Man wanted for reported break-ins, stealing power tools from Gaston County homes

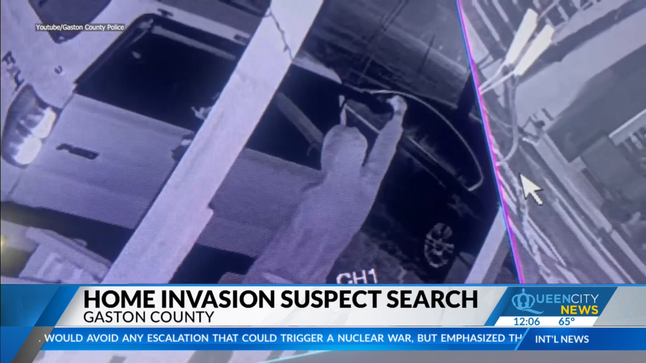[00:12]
Investigators say that he broke into several cars off of Brindle Street and York Highway earlier this month. The suspect is also accused of breaking into an outbuilding and someone's home where a family was inside.